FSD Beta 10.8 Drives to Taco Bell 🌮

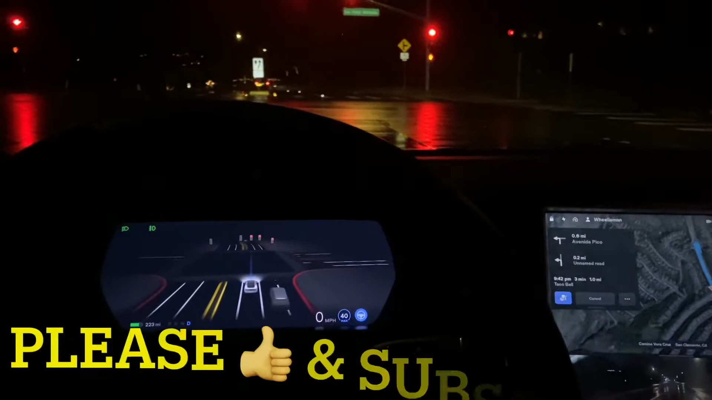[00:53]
that out earlier today and it's uh it's it's it's great it's everything i could have asked it to be visualization looks really nice um
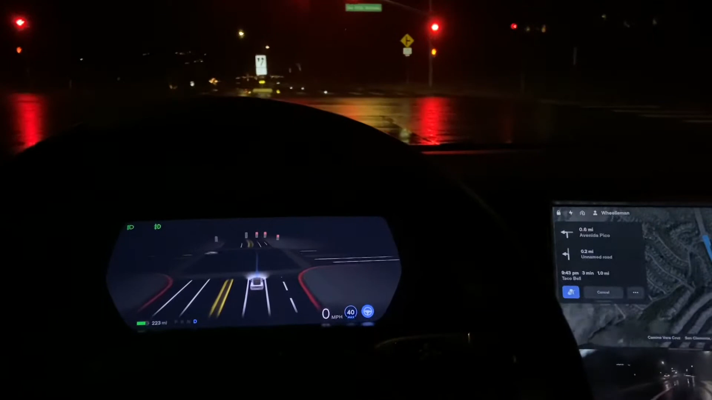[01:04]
nothing too uh too different from what i can tell from the previous uh 10.6.1 still does seem to be some issues with some mapping and navigation issues earlier today i was uh driving around and going to make a right turn and the tesla just didn't because the map had the
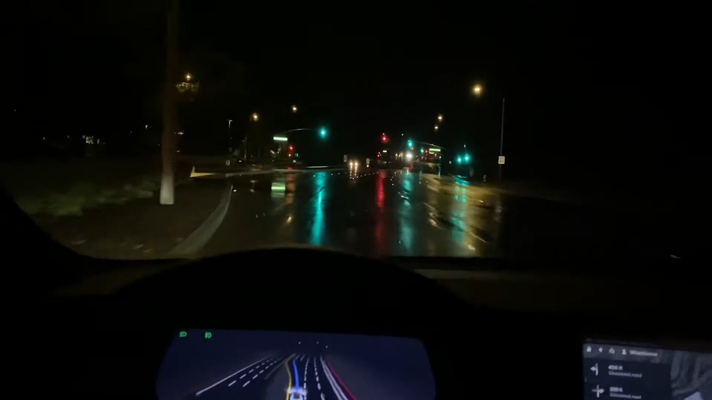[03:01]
oh god oh god yeah that was slightly smoother i would say um okay red light so the speed limit on this street is 45 i did make a complaint last time that when the vehicle pulled into the parking lot as we're to the shopping center it had it's speeding up 28 29 33 34 32 yeah that's not not cool we should not be going that fast